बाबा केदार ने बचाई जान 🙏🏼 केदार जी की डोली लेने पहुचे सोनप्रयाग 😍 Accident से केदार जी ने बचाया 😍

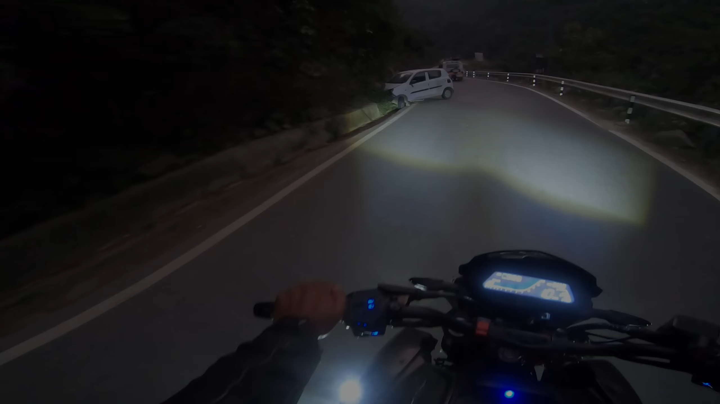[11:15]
अरे भाई ये चेक करो भाई, किसी का गंदा एक्सीडेंट हो रखा है।